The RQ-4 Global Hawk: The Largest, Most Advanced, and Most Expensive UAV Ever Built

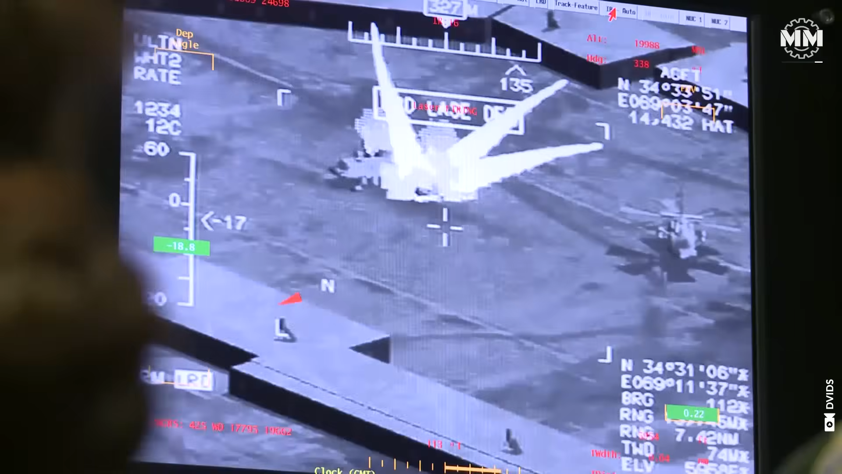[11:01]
They rely heavily on real-time imagery transmitted from the aircraft's cameras.